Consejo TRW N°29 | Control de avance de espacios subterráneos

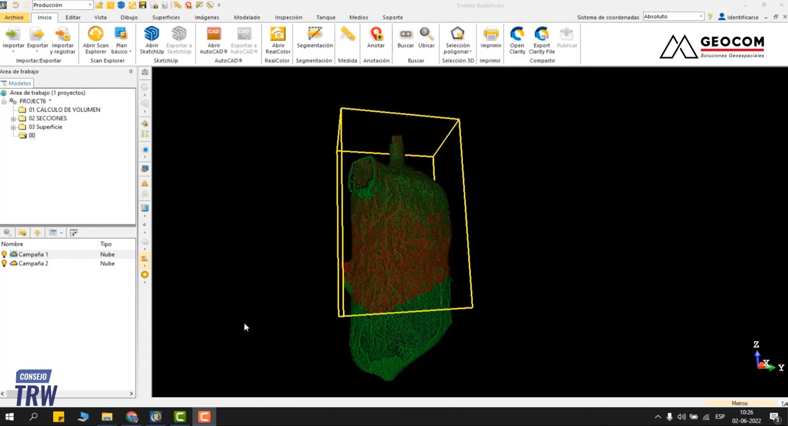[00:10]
en este nuevo consejo de realbox veremos algunas de las herramientas para hacer un control de avance de un espacio subterráneo en esta
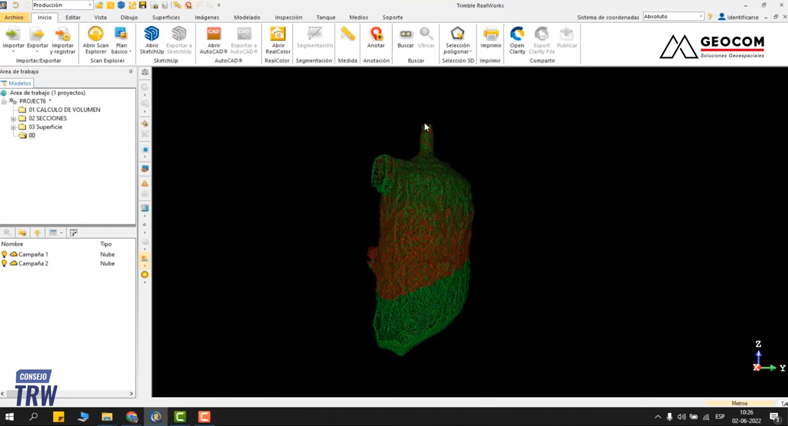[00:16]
oportunidad tenemos dos nuevos de puntos ya la campaña 1 que está
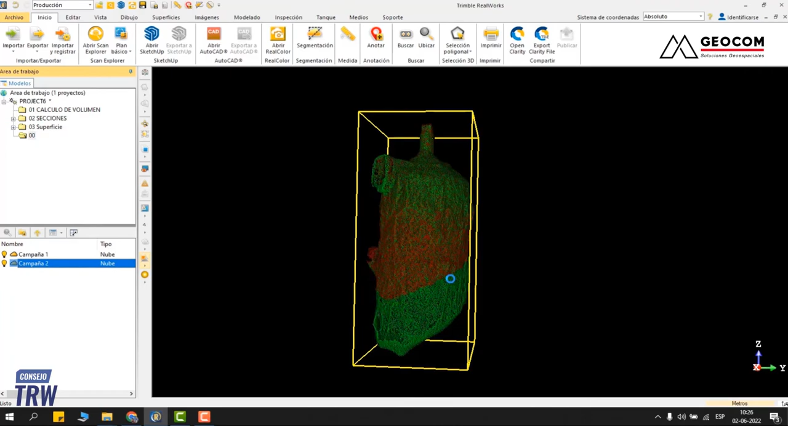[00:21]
acá con cierto en rojo y una campaña 2 donde se ve el avance que hubo
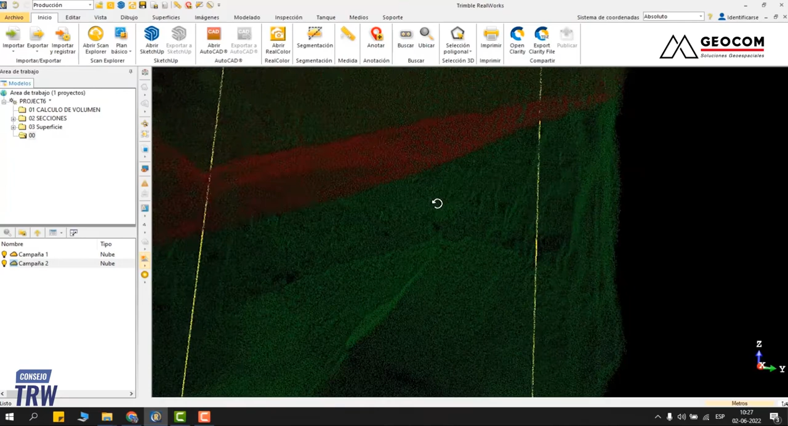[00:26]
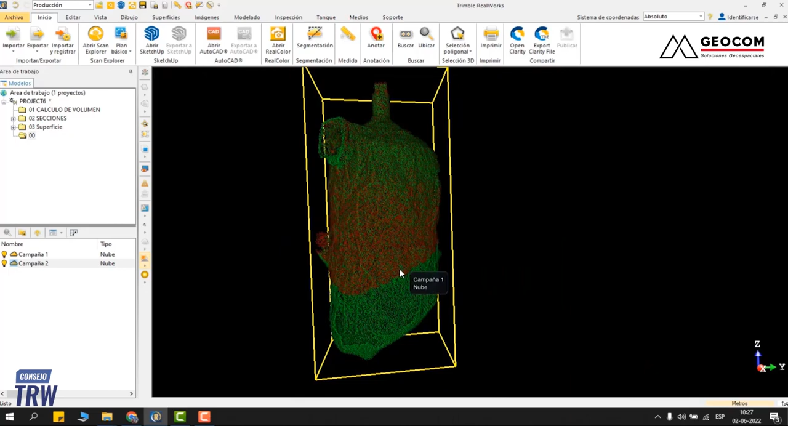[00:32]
y la idea es poder cuantificar cuánto se avanzó y también cuáles fueron los cambios que hubieron entre una campaña y otra
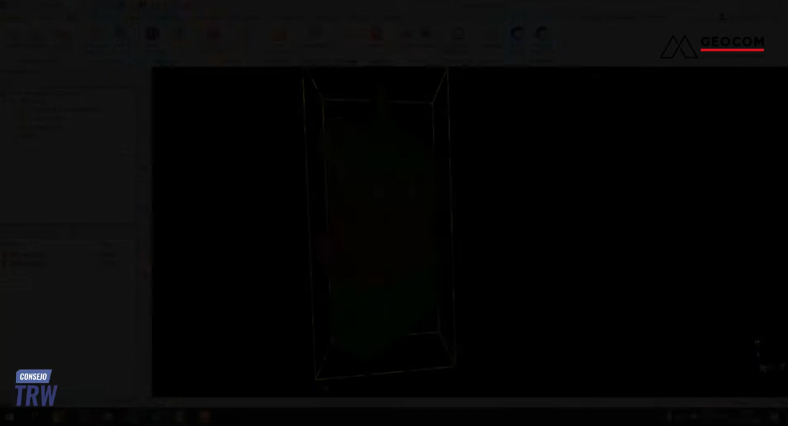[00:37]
entonces vamos a ubicar el avance que hubo entre campañas para
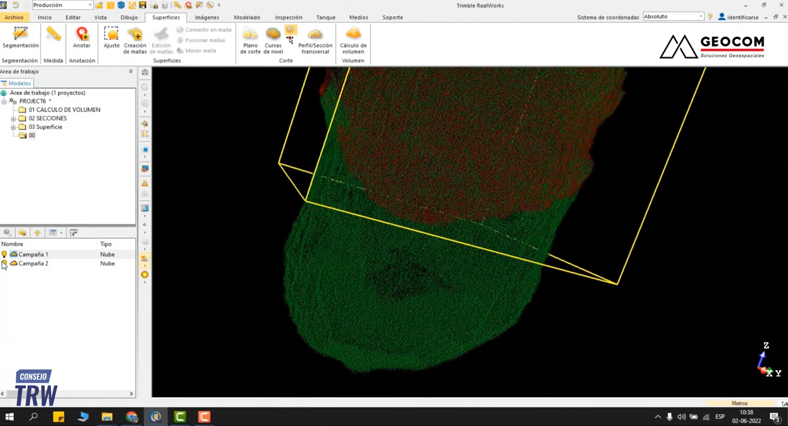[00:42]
eso voy a comparar el piso de la campaña 1 con el piso de
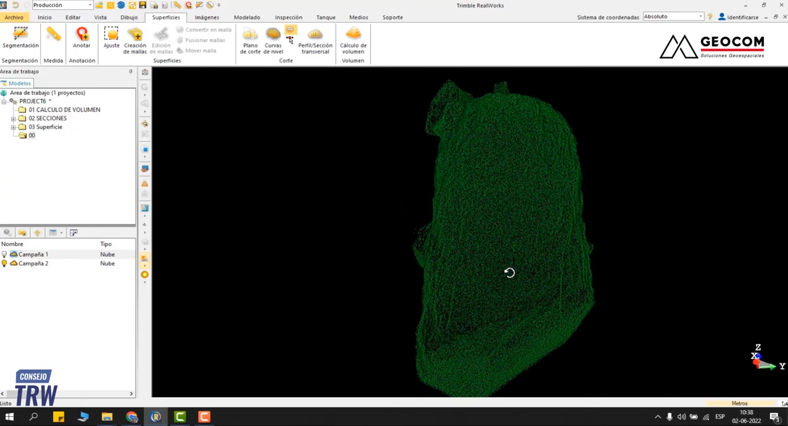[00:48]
la campaña 2 para ver el avance en esa dirección entonces voy a seleccionar campaña 1
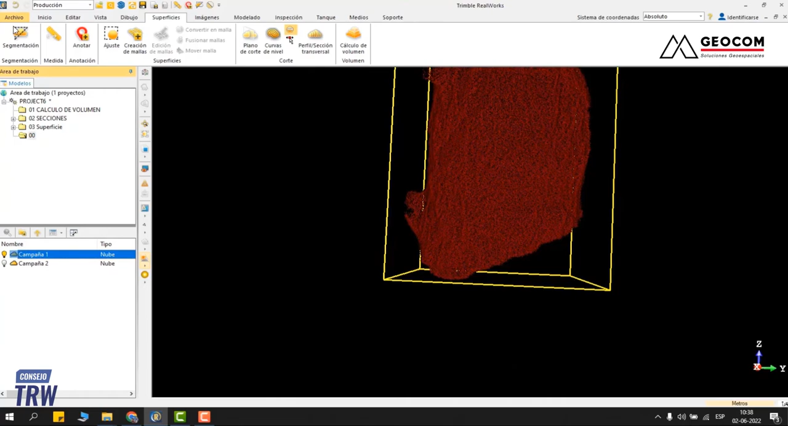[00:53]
segmentar voy a recortar y voy a sacar todo lo que no es piso,
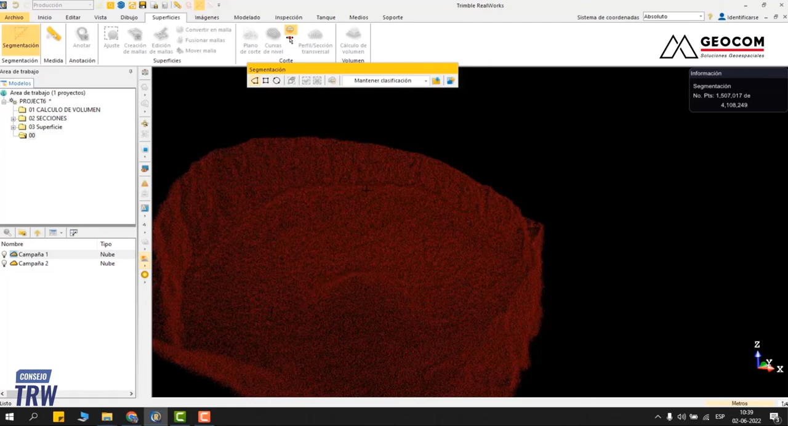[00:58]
no es cierto, voy recortando y eliminando
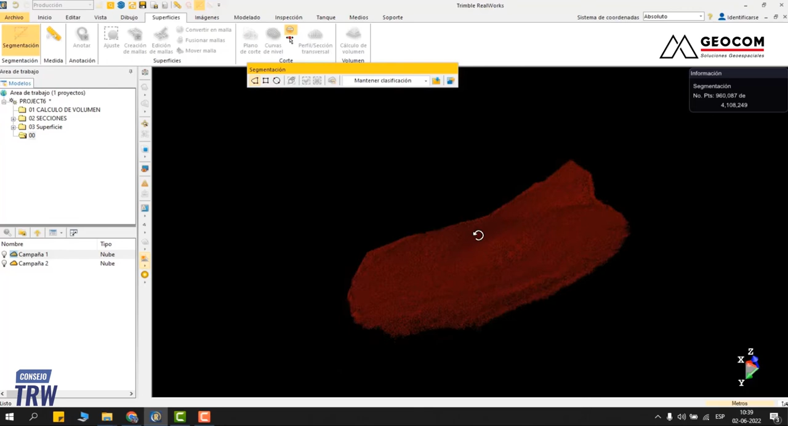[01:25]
ahí de forma aproximada lo guardo y me va a crear acá otra capa
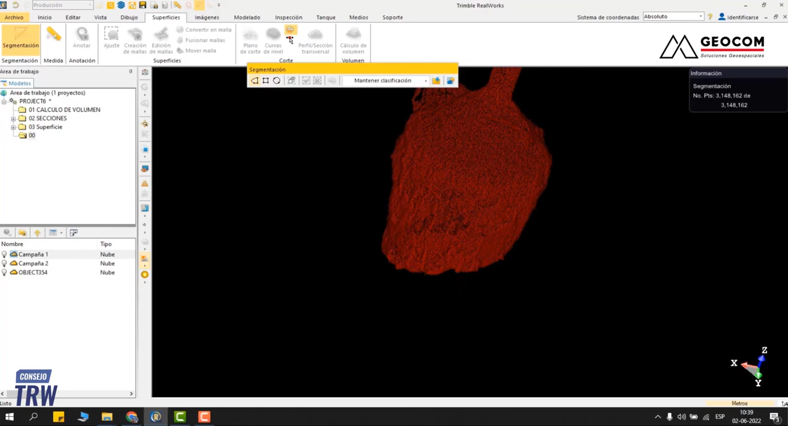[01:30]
lo mismo hago con la campaña 2 segmentar y extraigo el piso
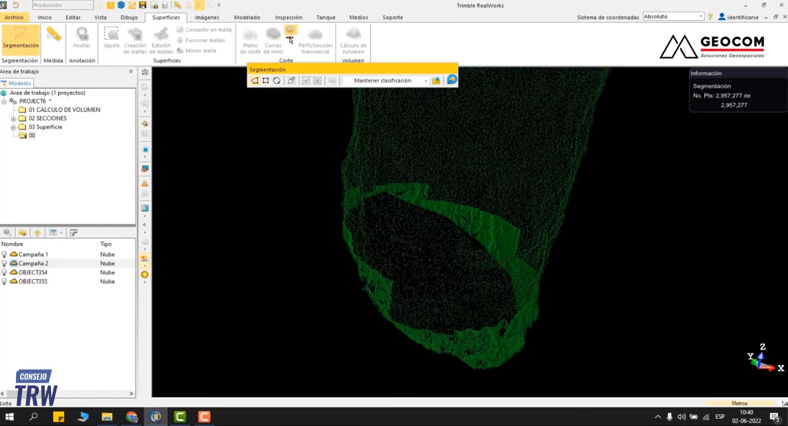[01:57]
y lo guardo ya, entonces tengo estas dos nubes de puntos que voy a utilizar para poder cubrir aquí
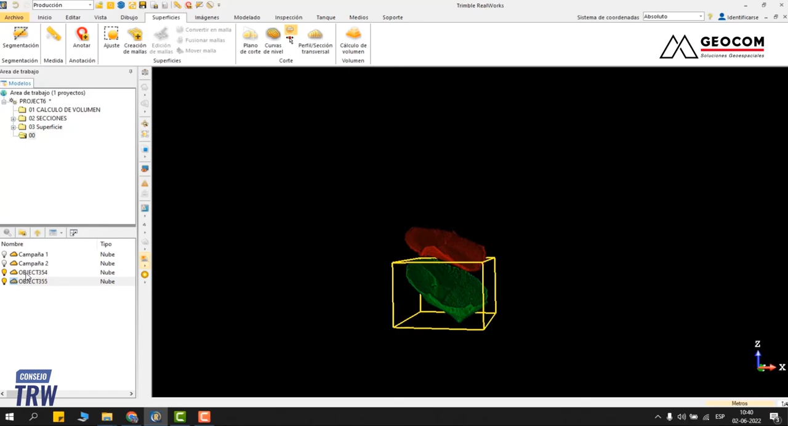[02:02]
selecciono ahí me quedo un poco de nube y lo guardo ya entonces tengo estas dos nubes de puntos que voy a utilizar para poder cubrir aquí selecciono ahí me quedo un poco de nube lo
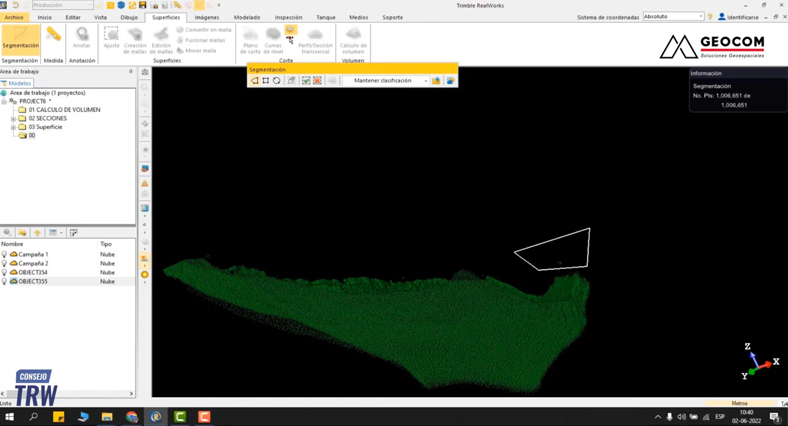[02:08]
voy a iluminar
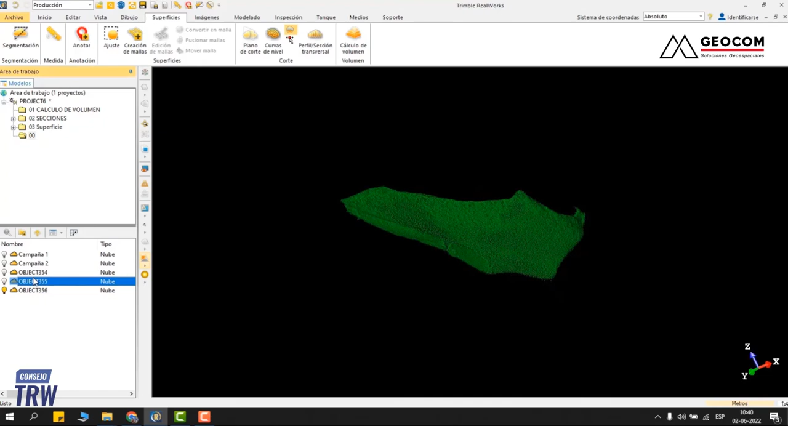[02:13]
tendrá dos nubes de puntos para poder cubrir entonces selecciono
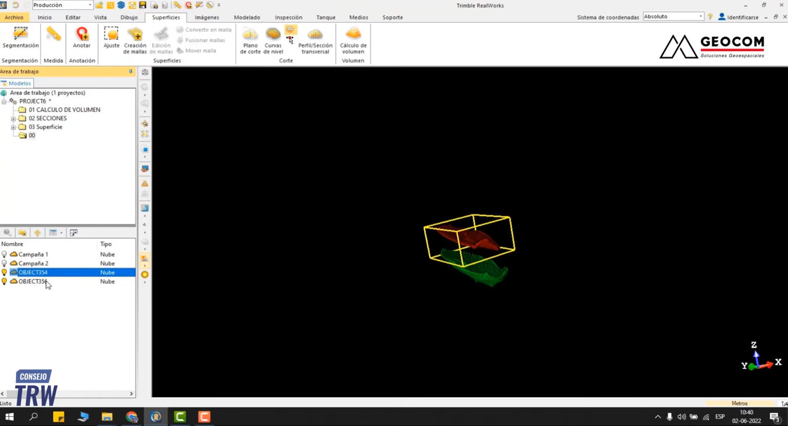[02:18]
las dos nubes voy a superficie cálculo de volumen
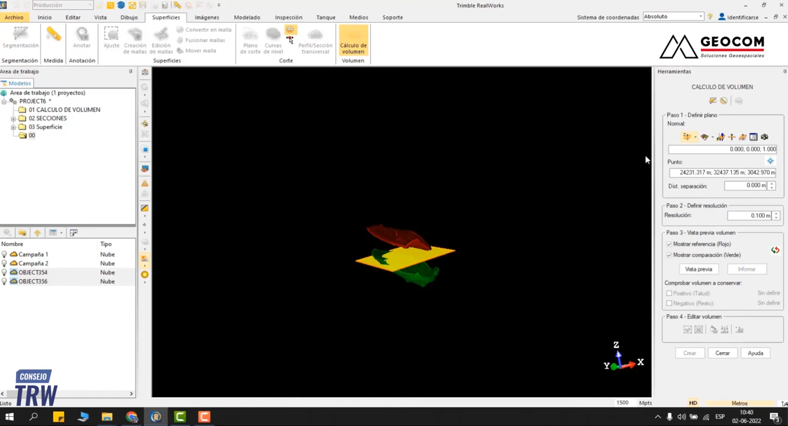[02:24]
y AK RealWords me va asistiendo en la herramienta me dice que el paso 1 primero es definir el plano ya tengo varias direcciones que yo puedo
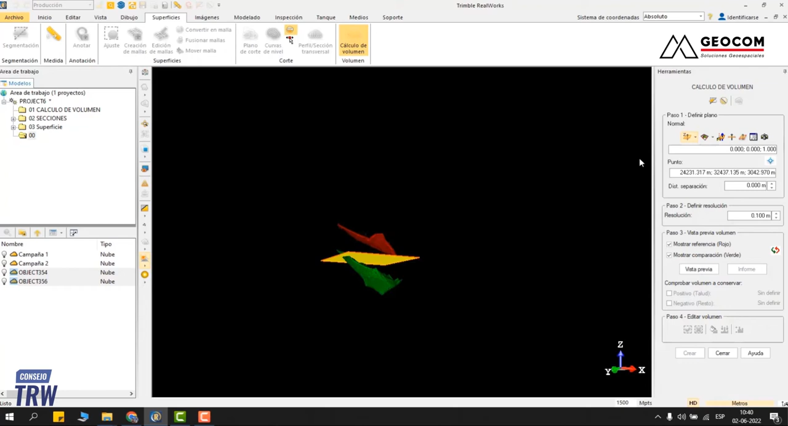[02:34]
definir lo voy a dejar en base al eje Z
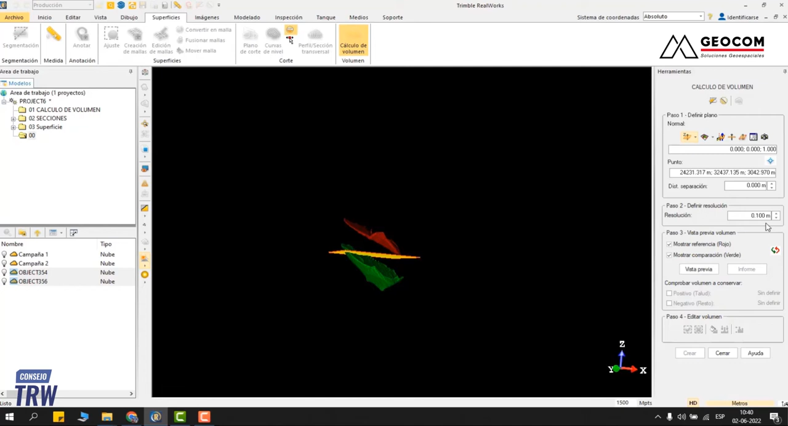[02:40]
la resolución es el tamaño del prisma rectangular que se va a ajustar entre una campaña y otra